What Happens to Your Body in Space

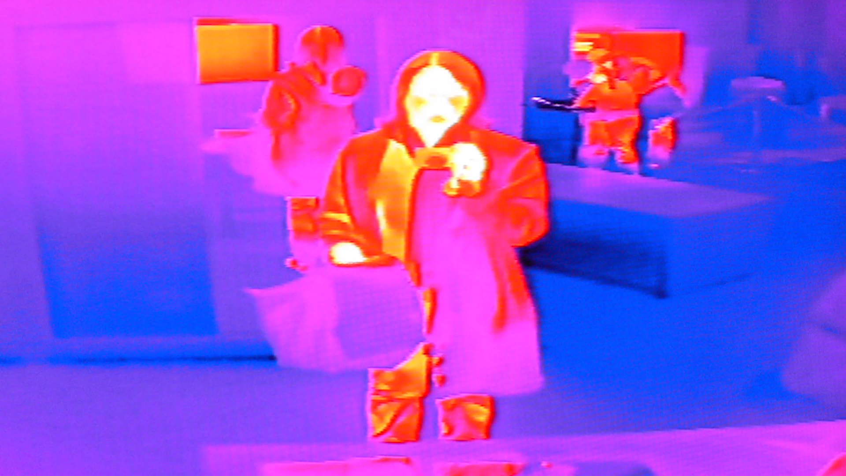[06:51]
The heat is radiating at about 100 watts. Essentially, this means our bodies are constantly letting off heat.